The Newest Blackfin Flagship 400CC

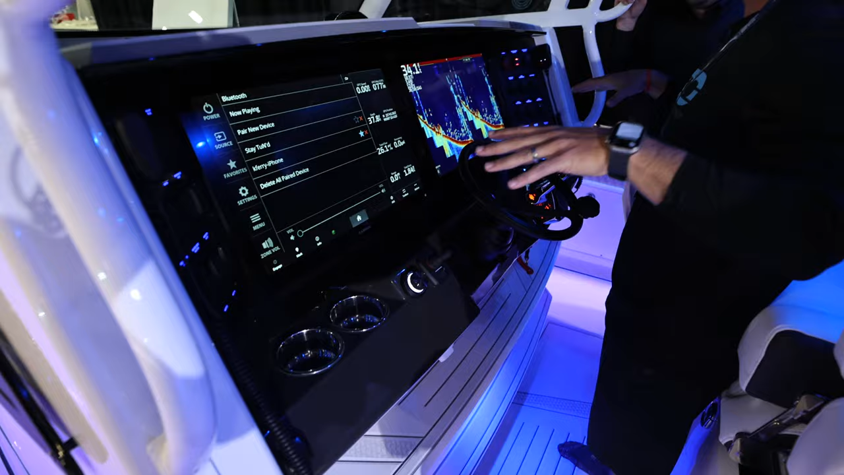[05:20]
You got compartments for your phone, your keys, whatever you want to throw up here, switch panel in both directions,
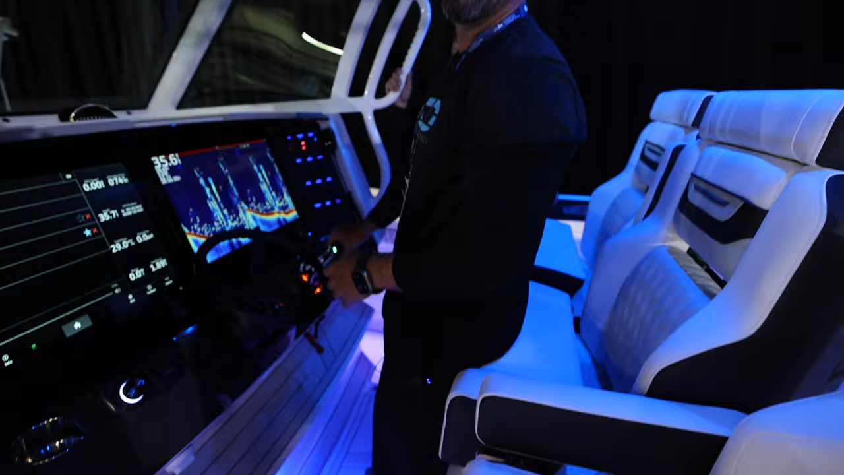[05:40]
So what else do we have here in this area? I see we have our jail audio control, so you can control everything right through here.